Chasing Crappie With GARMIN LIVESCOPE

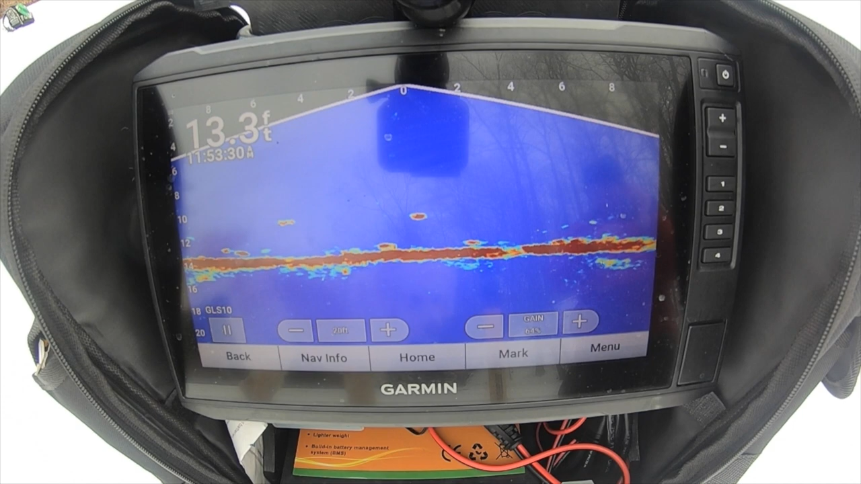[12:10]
On screen: depth 13.3 ft
Big swing and a miss There he is Oh that's a bass Not what we're after Thought that was a crappie
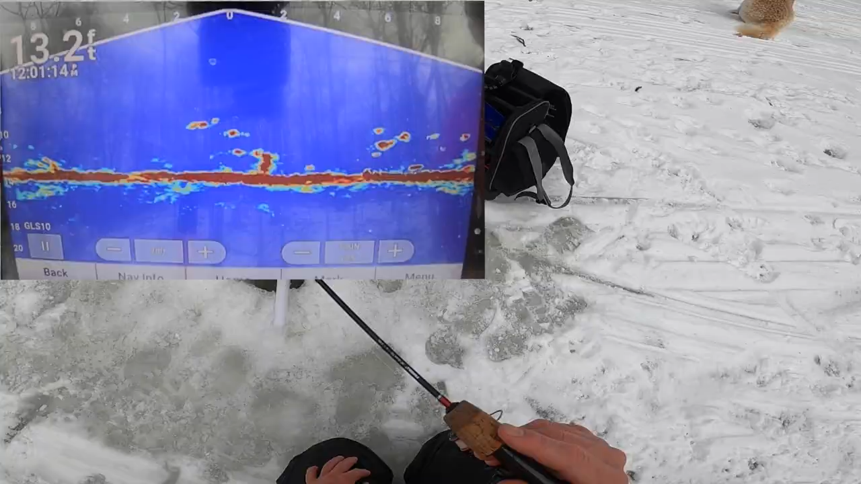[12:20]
On screen: depth 13.2 ft
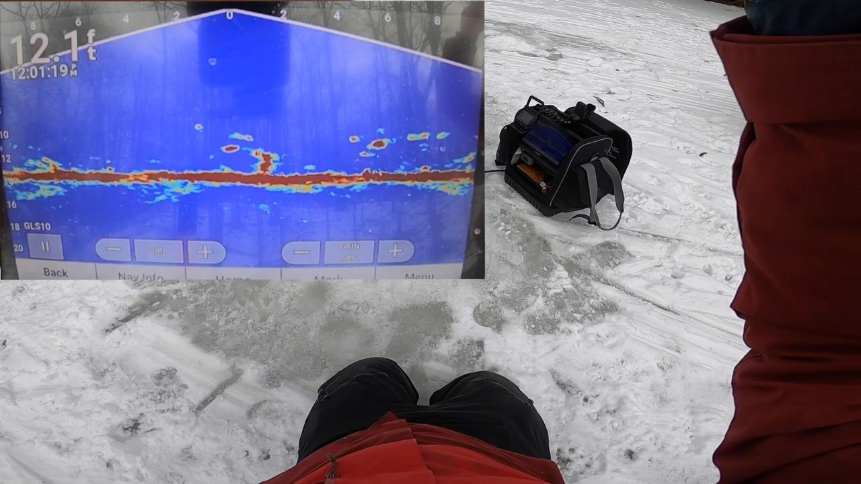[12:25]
On screen: depth 12.1 ft
There he is Got him Got the big guy There he is Big crappie
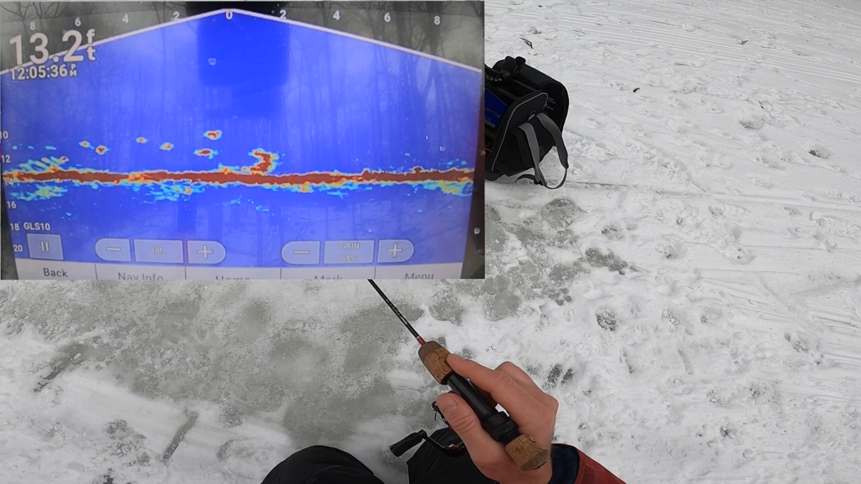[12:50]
But that's the wonderful thing About LiveScope Is that it actually just Allows you to Follow and chase the fish
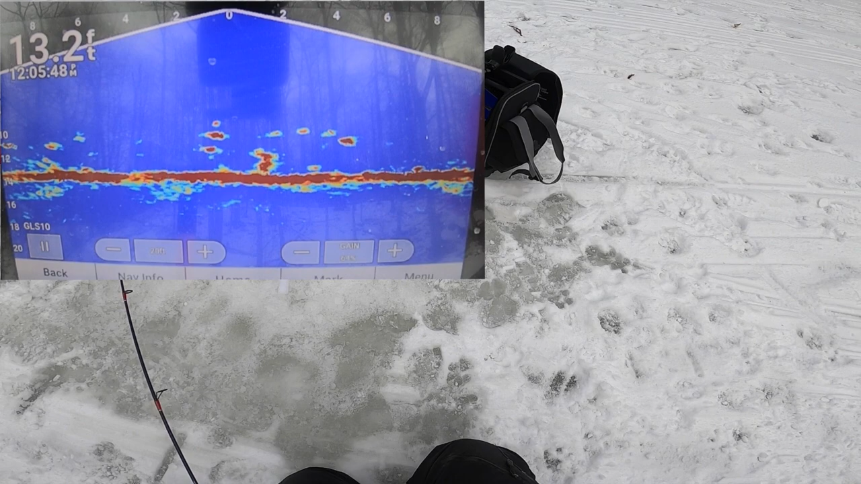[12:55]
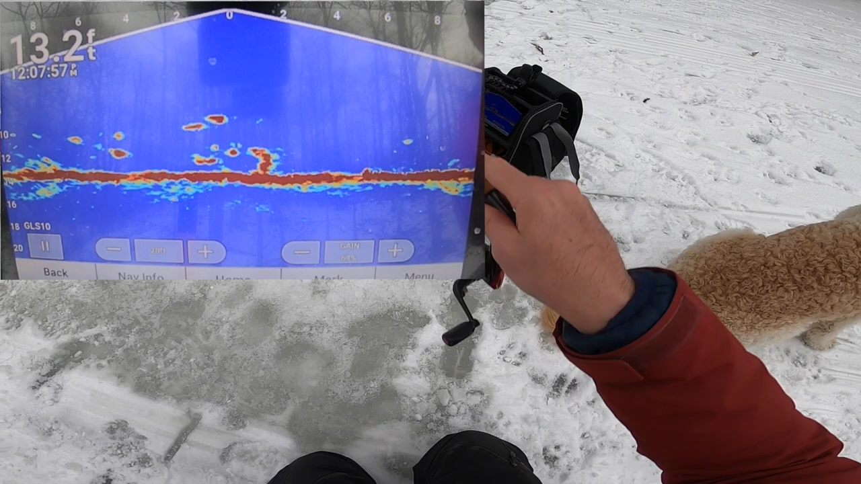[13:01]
There we go We saw that guy come in Didn't we Fin Oh